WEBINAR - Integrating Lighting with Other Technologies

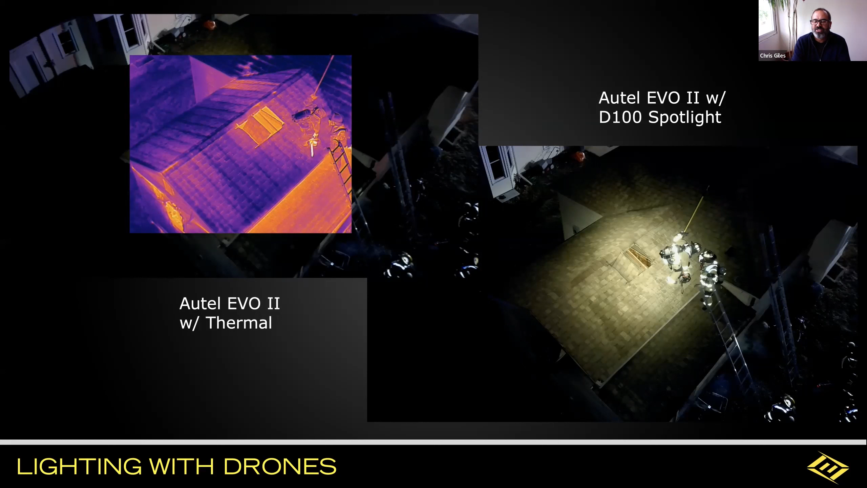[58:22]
If I remember right, I think I was roughly about 65 feet here. Okay, so plenty of working room. Oh yeah, yeah. It's not like you're on top of there and causing danger to them or getting in the way. No. Cool. Nope. Nice.